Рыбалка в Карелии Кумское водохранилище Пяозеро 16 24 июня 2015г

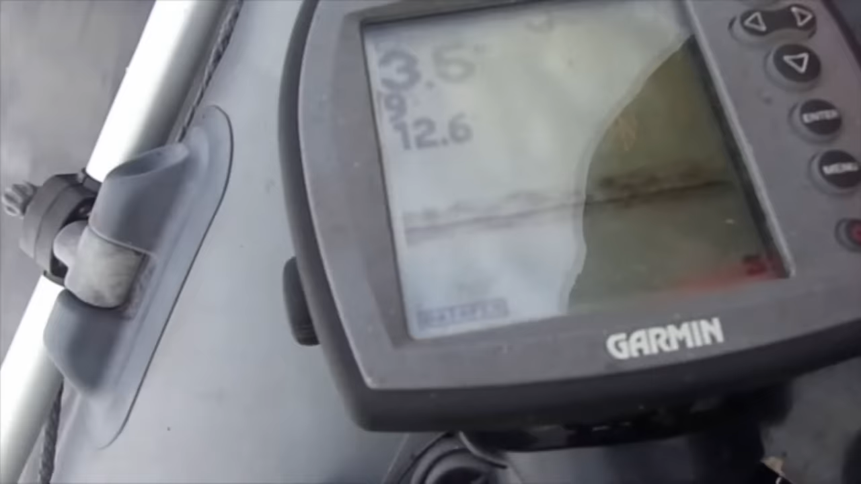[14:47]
Вот все. Рыба есть. Меха вперед! За рыбой, бля, кому-то.